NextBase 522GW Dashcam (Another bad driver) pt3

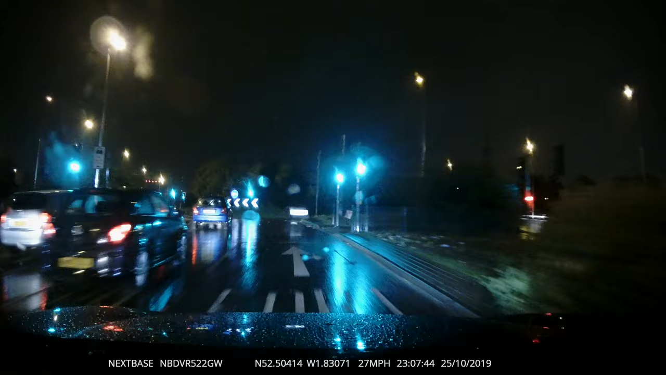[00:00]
you know you're just gonna cut you're gonna cut me across here and that's what happens when these people don't know what to do it and it's rain so it's even worse clown I want to see that back and the fact that he if he blew his horn as off